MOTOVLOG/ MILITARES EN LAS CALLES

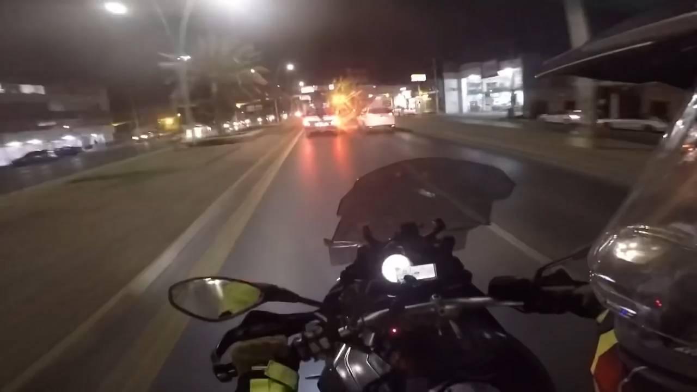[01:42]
¡Ah, esa es una Itálica FT200! ¡Ah, hasta un modo van sacando! ¡Ah, no manches!